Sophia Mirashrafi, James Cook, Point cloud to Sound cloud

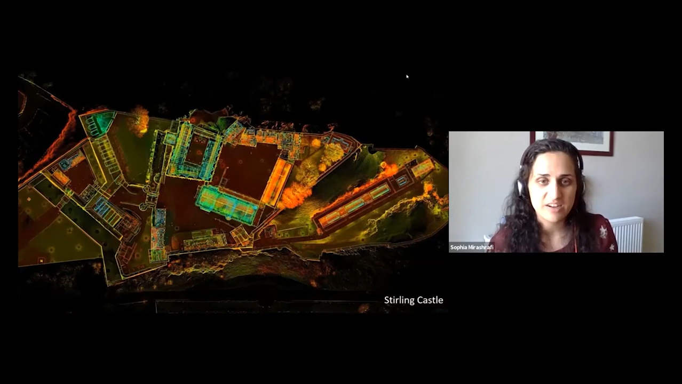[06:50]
And they're incredible snapshots in time for how these sites looked up to millimeter in accuracy at the time of scanning.
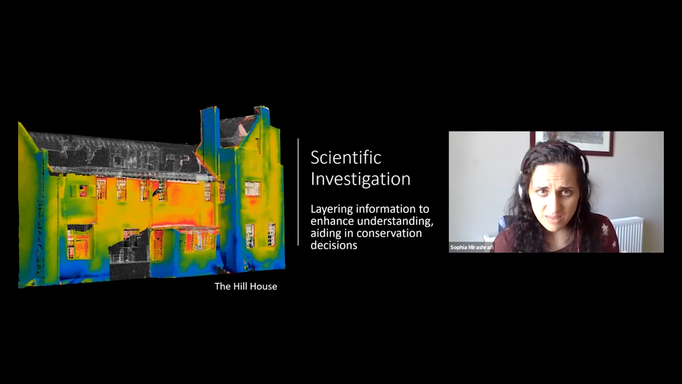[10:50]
You can see the blue, I don't know if you can see my mouse, but the blue chimney there, that's where damp has been sort of gathering in that area of the building. But when you twist the 3D model around,
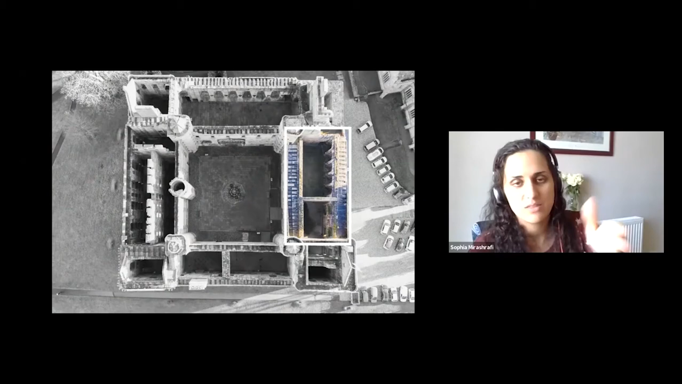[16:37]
Cook in the latter half. So from palace to points, creating a model,
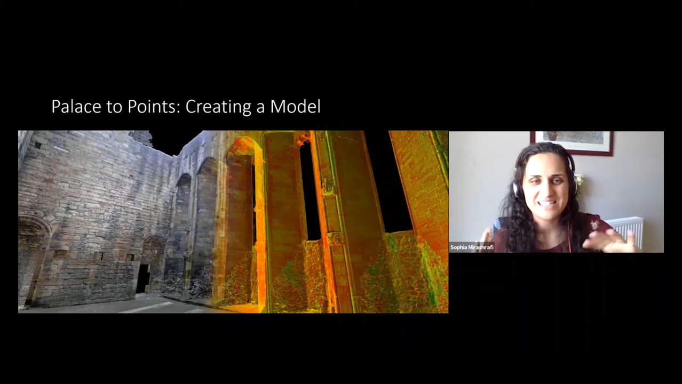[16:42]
this is the raw data set of Linlithgow Palace Chapel. And how you scan a site is relatively simple. You take your laser scanner and you place it in as many overlapping places as possible to get every nook and cranny of the site. The scanner works through line of sight, so if it can't see it, it can't document it.
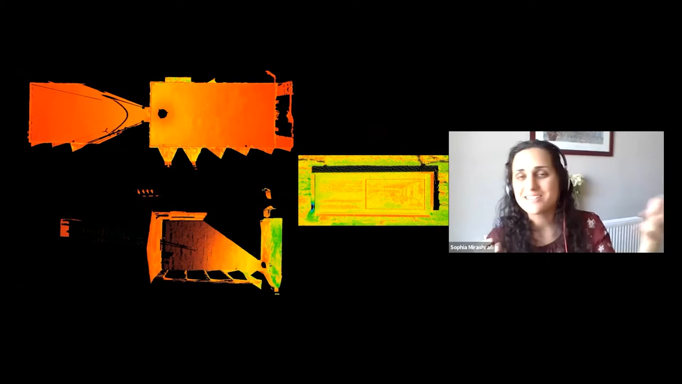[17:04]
So you can see the two raw scans on the screen here and an example of how exquisite the detail can be, up to millimeters.
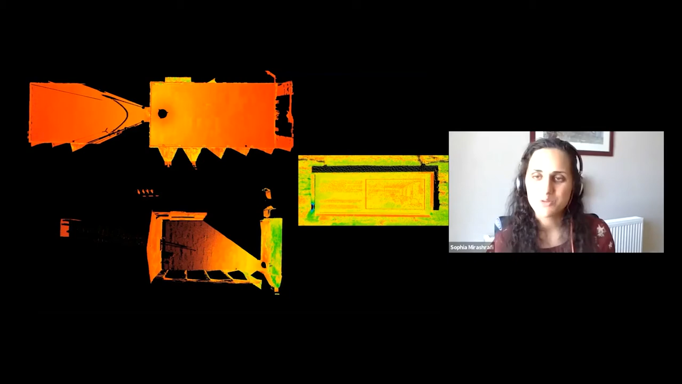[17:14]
So this is all raw data and you can almost read the sign on the wall. So when you have then all of your scans,
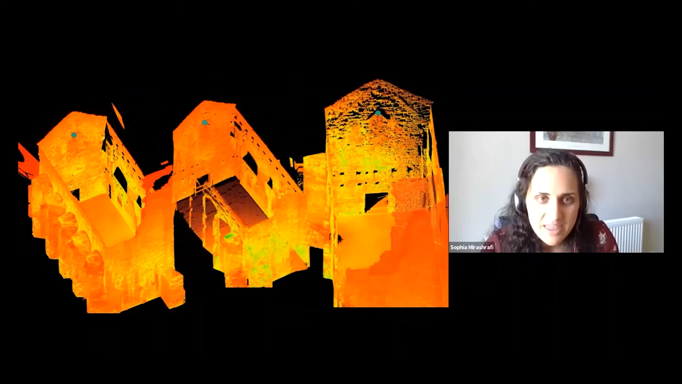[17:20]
you tie them together in a special piece of software, something called cloud-to-cloud registration, where you tell the software corresponding points and it ties it up all nice and tight into one master point cloud.
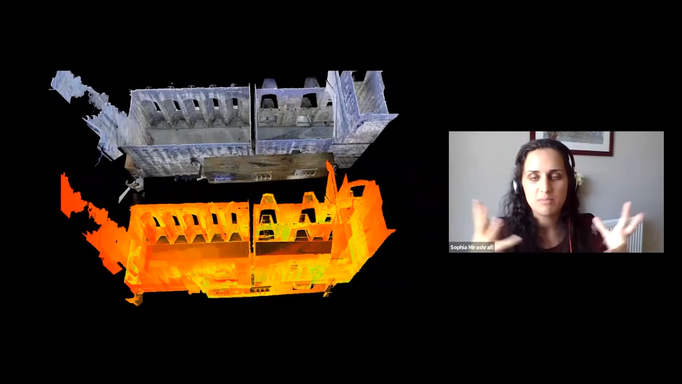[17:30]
The scanner that we used also took color photography, which you can see on the top. It's the same data set, but not very good photography.
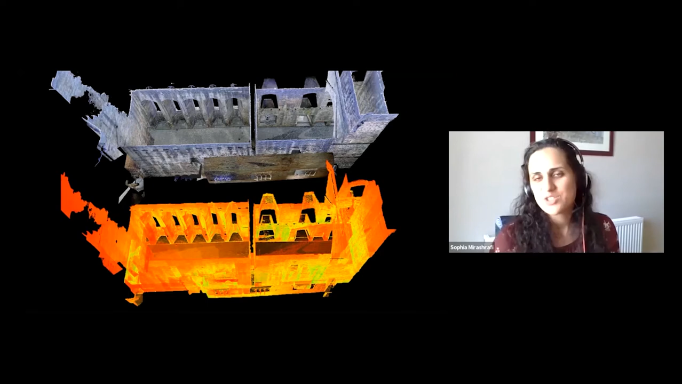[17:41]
You won't get a photorealistic finish.
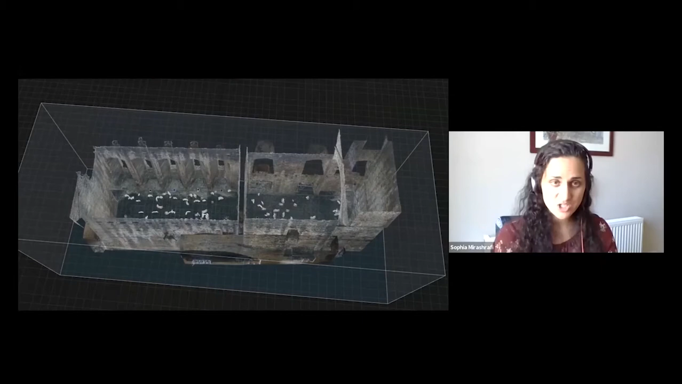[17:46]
So what we did additionally is took photography on top of that, color photography with a DSLR to project that onto the model.
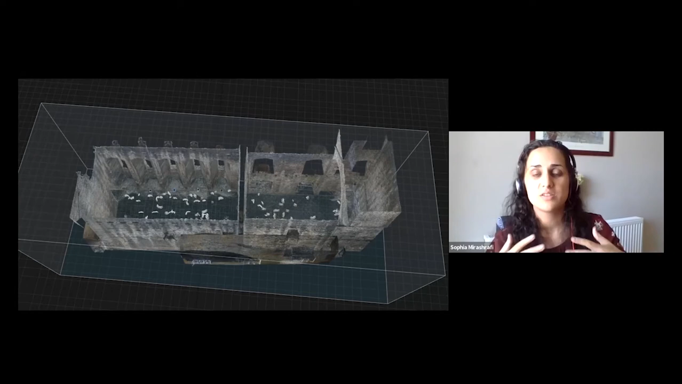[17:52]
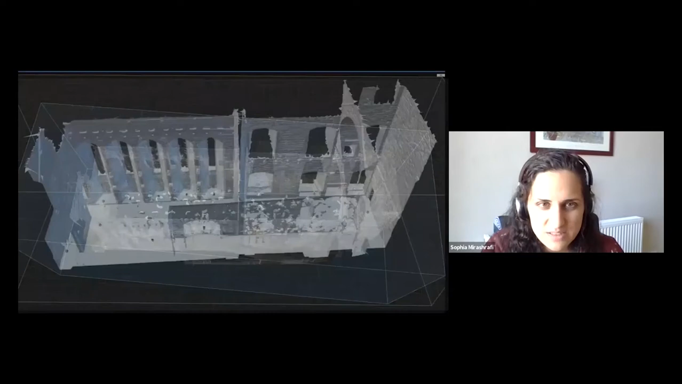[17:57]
Once that's all done, we tie it together to make
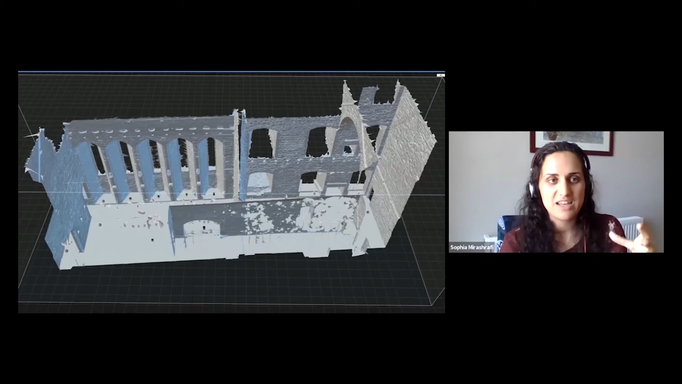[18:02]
a watertight mesh is what it's called, basically connecting the dots of the point cloud. But what that gives us initially is a really big, heavy mesh, which again, is difficult to wield. So you borrow gaming techniques. So when people make video games, it's the exact same workflow. You take that heavy data set and you optimize it so that it's easier to wield in virtual reality and gaming software,
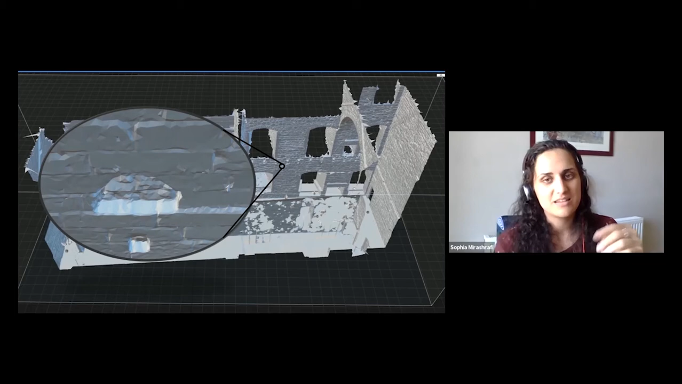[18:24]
which James will talk about in his presentation. Layer that on with the beautiful photography and we get something like this.